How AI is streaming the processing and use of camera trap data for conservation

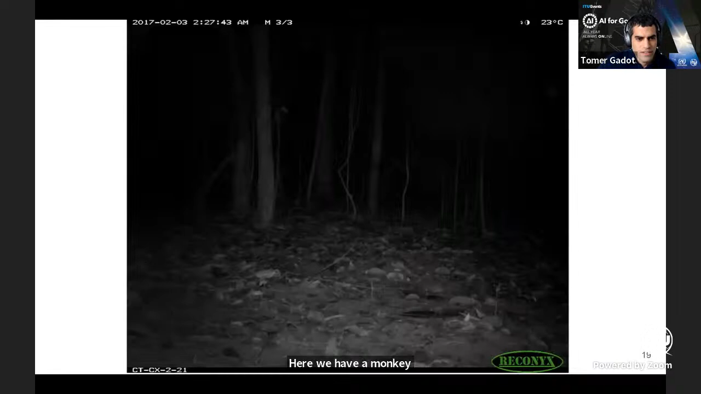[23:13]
And in this image, we actually don't have any animal at all. This is an image without an animal. We can't, or human or any object of interest. We kind of call this a blank image. We'll talk about that. And over here we have deer on the right side. So as kind of discussed,
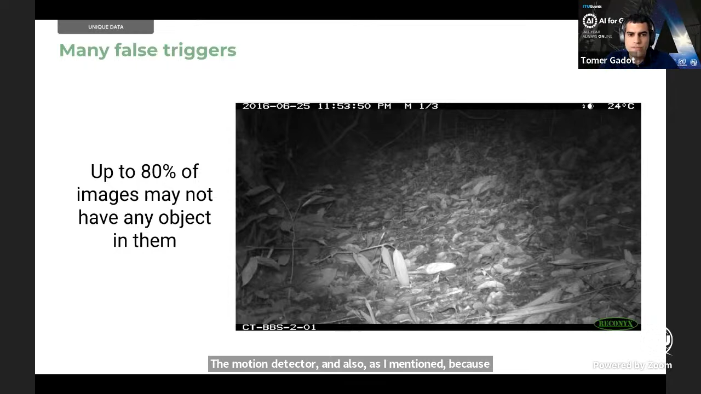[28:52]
the motion detector. And also, as I mentioned, because the cameras might take a burst of images, so let's say a sequence of 10 images, it's possible that we will see an animal and let's say the first few images, but by the time, you know, it takes the entire 10 image sequence, the animal might already cross and it's not there anymore. And then we have additional blank images. Now, because this happens so much, in some cameras, it happens all the way up to 80% of the images. So this issue is especially critical in grasslands where we have a lot of kind of grass that might be blowing.